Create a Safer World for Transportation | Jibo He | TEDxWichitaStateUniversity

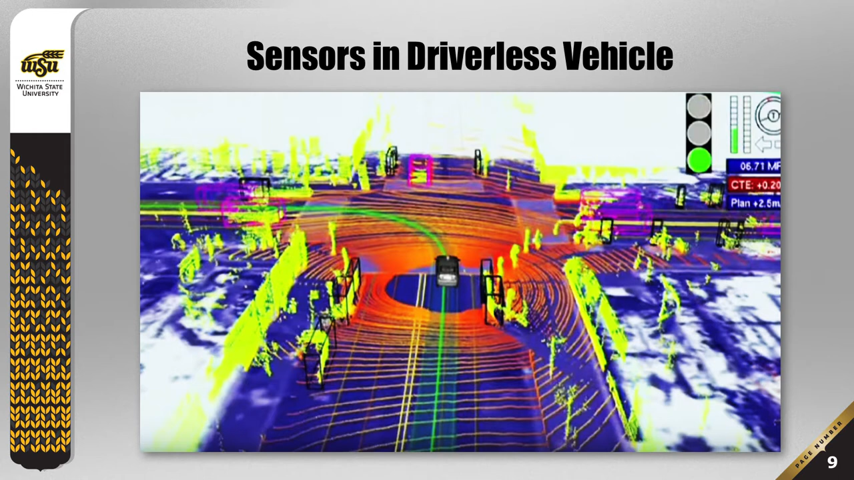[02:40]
This figure shows how the driverless vehicle scans the environment with its camera system and the radar system. A lot of IT companies, auto companies, are competing in this race of driverless vehicle,